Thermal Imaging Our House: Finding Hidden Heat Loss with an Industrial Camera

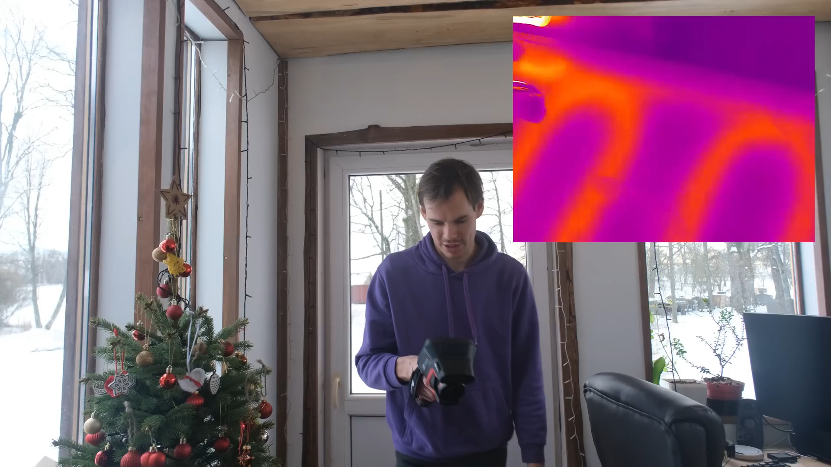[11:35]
coming out on the surface that feels nice to your feet there you can see the temperature coming in 62 degrees actually coming
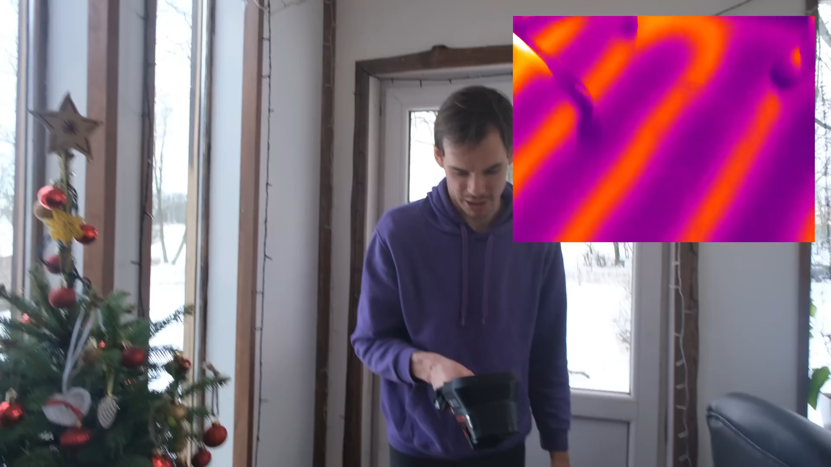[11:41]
in but the floors are only on 24 so it's quite comfortable for walking on the floors it's not uncomfortable
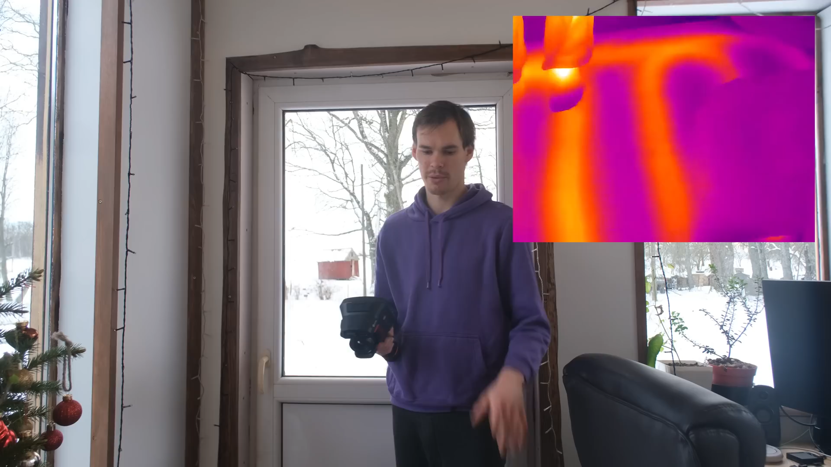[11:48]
but yeah no there's no cold really coming in on the bottom there at
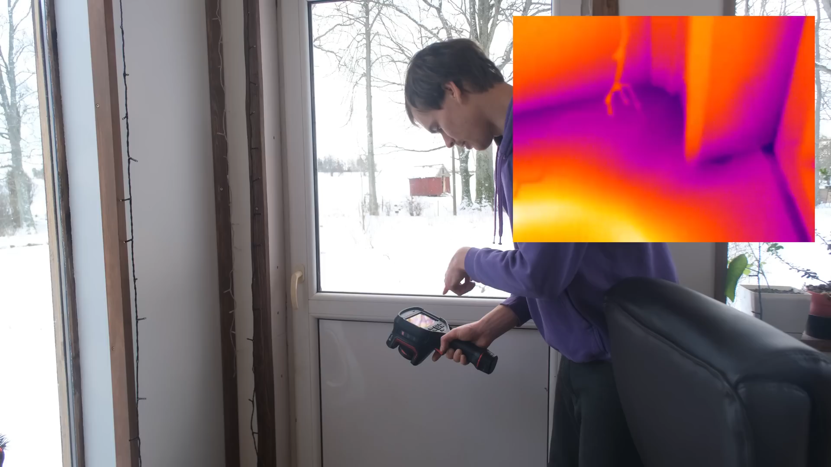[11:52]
the bottom of the door there's some cold spots also nine degrees but as I said yeah there's the wood frame and it kind of just almost goes outside
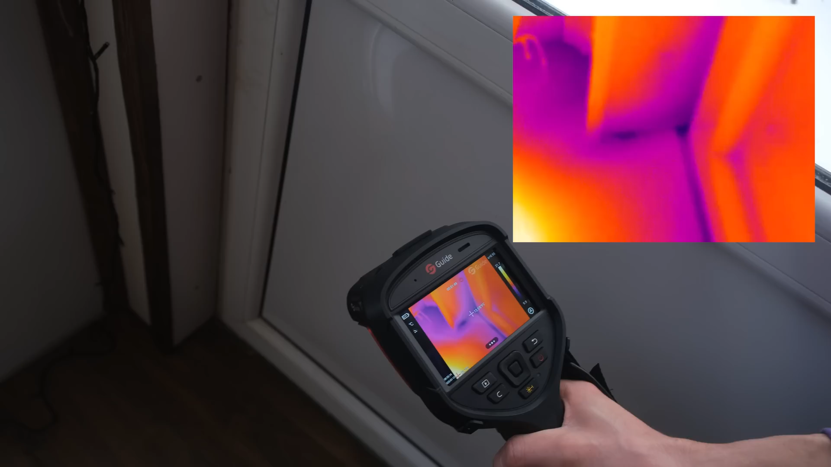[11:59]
so to avoid that you would just have to insulate more and more and more and
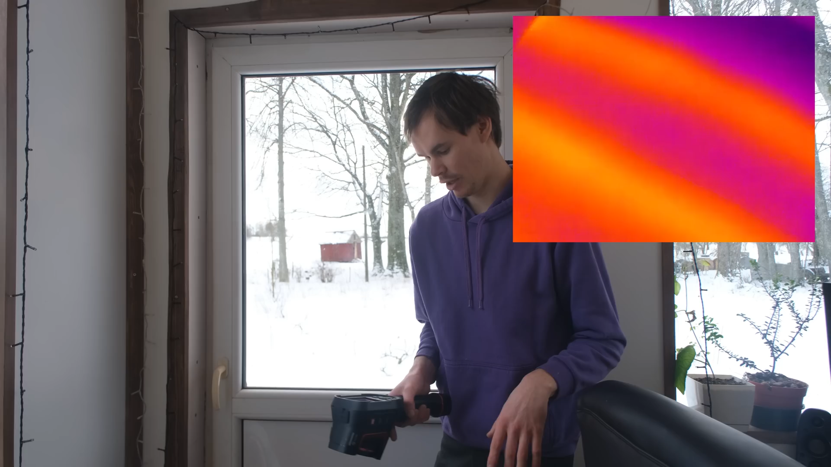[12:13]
especially the floors are working incredible so as you saw we did the inspection also of this hallway and this one is a lot worse of course since the walls as I said are just
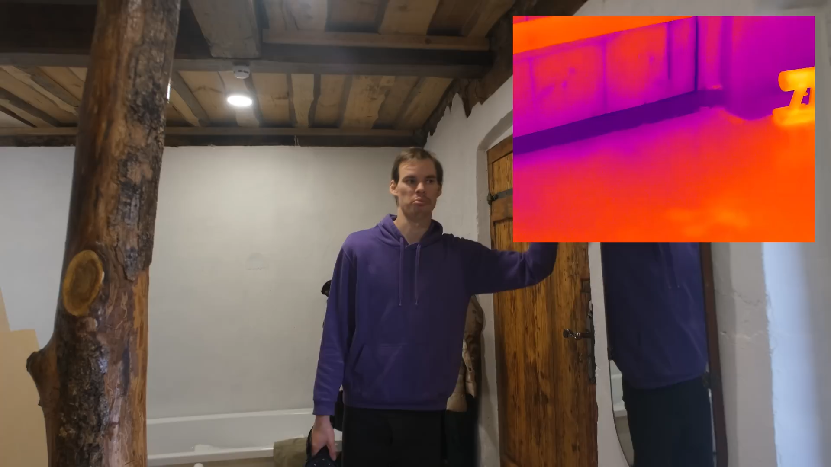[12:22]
brick without hollow inside so there's nothing actually stopping the cold from just passing through
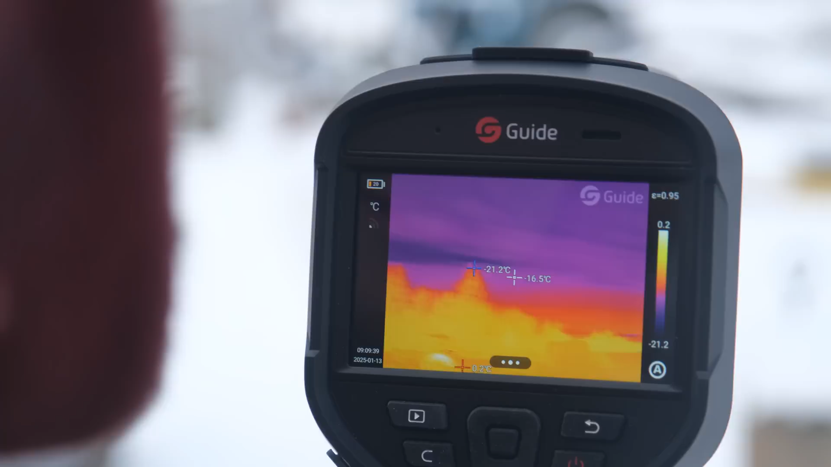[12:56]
can it actually tell the cloud temperatures because I don't think they're minus 20s but like the distance that
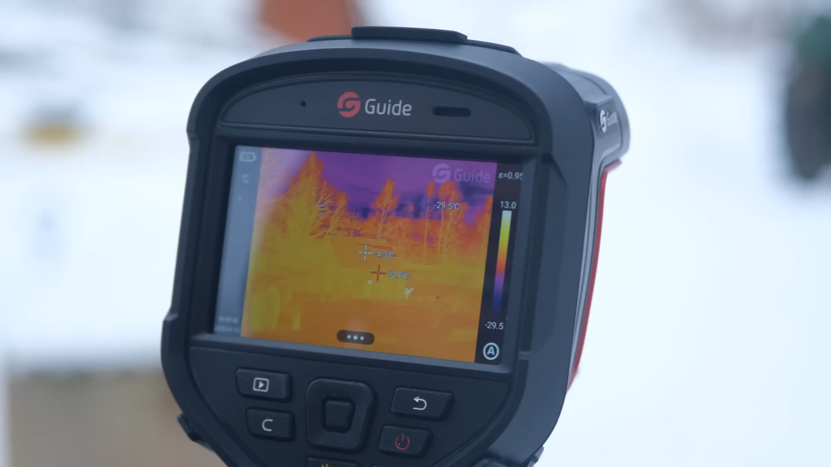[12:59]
it actually picks up is ridiculous you can see that there's an animal there you can see the the temperature needs to be adjusted because you need to adjust the range to set certain like if you're going like that far into just like that it's
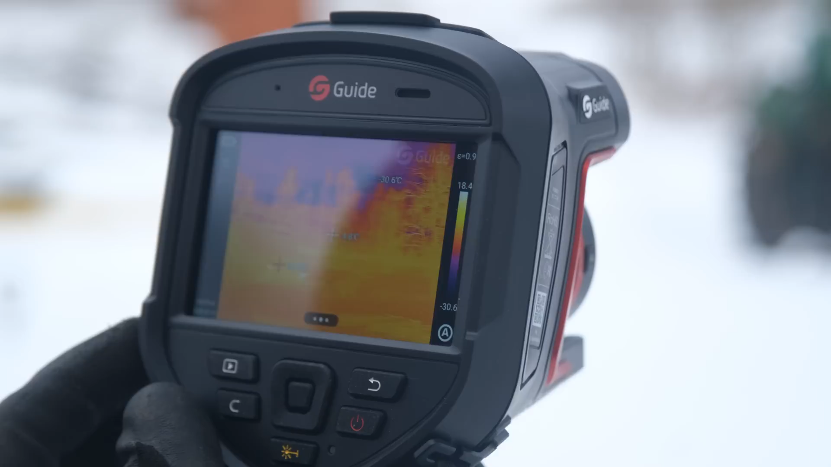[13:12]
far away to be more accurate but like crazy detail from that distance
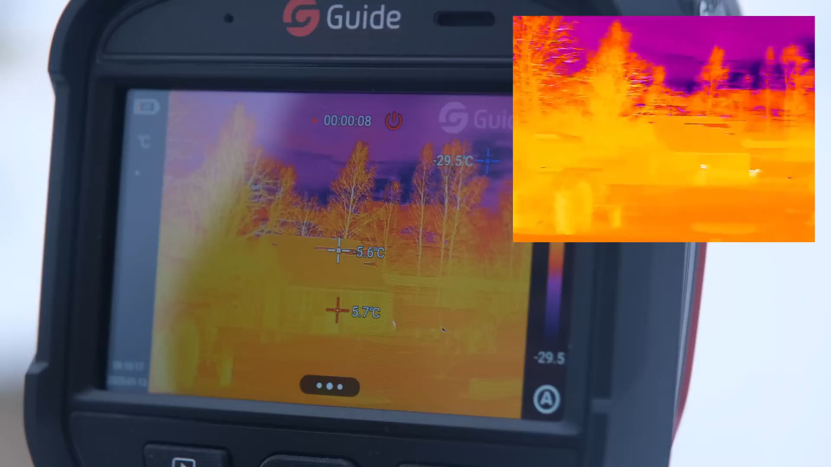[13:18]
On screen: min -29.5°C
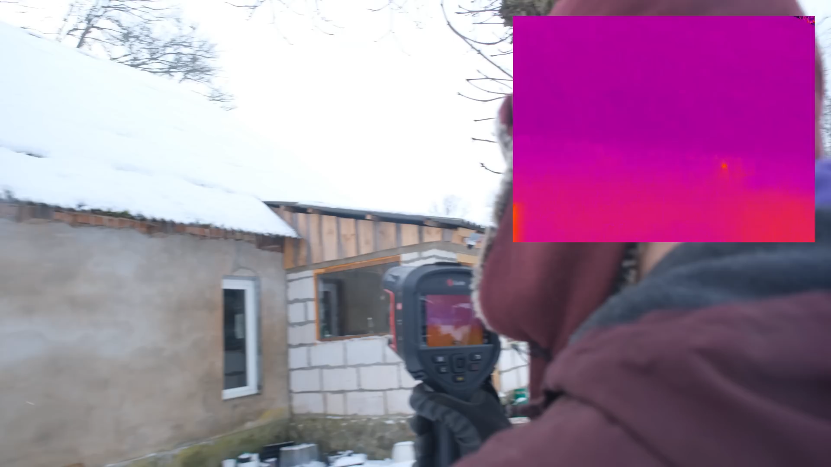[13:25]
first peak at the house and I can already see a brick hole that is leaking out 3.3
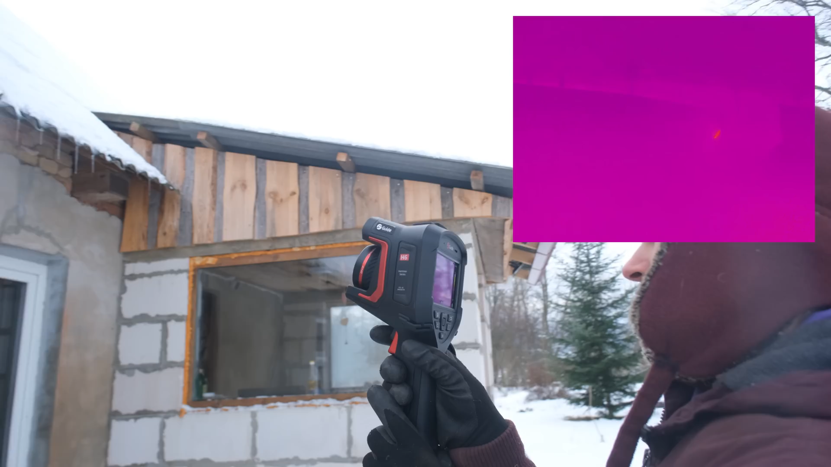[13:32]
degrees 4 degrees so that's pretty much just pumping out cold hot air let's see if we can find more like that the window is quite hot
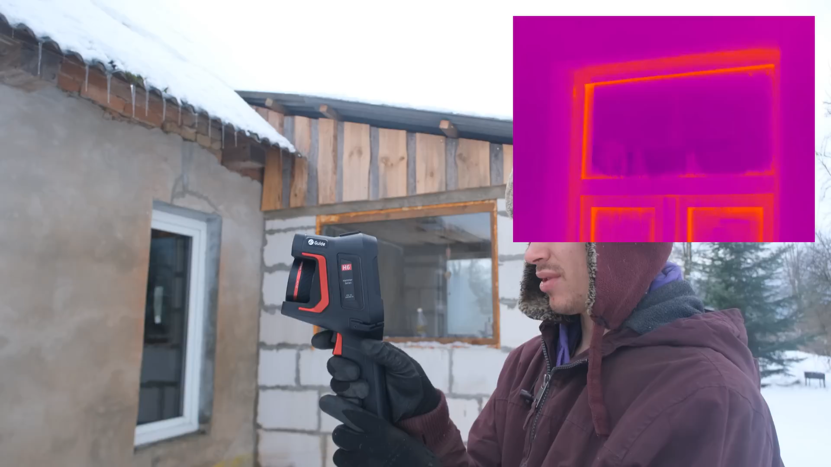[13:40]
so the window of course is leaking coal heat as we know is it minus 1.4 versus the frame is around 7 to 8 degrees minuses
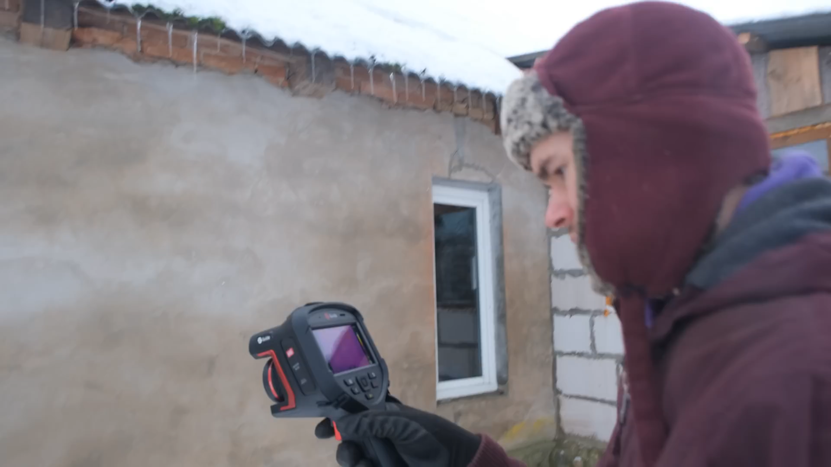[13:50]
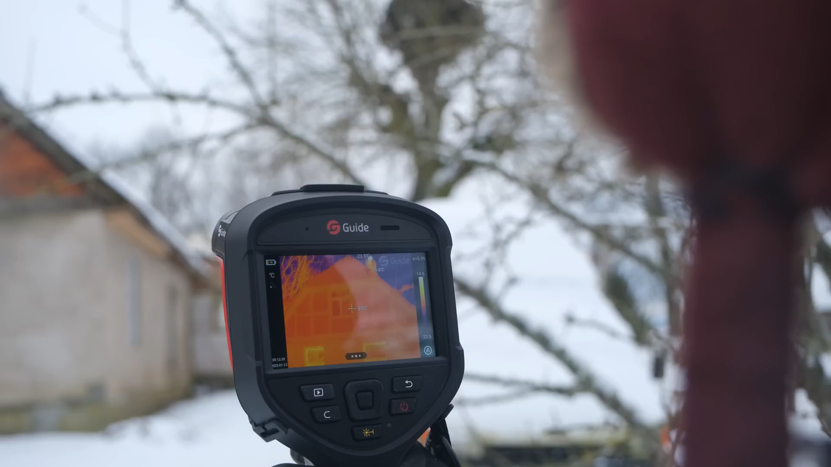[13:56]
that's a fun picture of our house yeah a lot different than usually so you can see that the
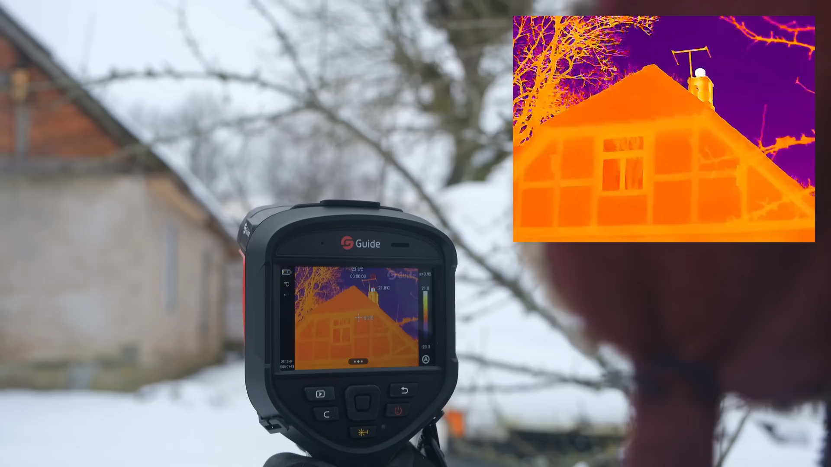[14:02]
chimney top is the warmest part at 21 degrees that's where the flow
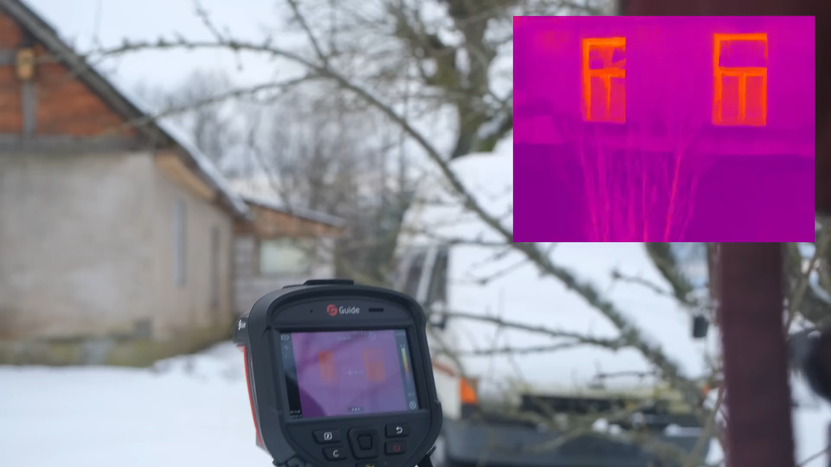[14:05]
comes out let's just check the bottom and yeah the window
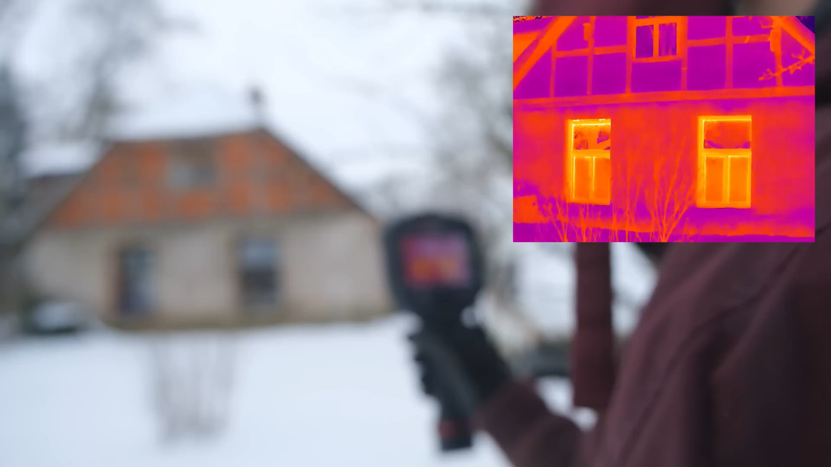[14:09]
there's an obvious leak at the pluses as well on top of the window I think ah that is the foam that the birds have been stealing so the foam is missing we have not done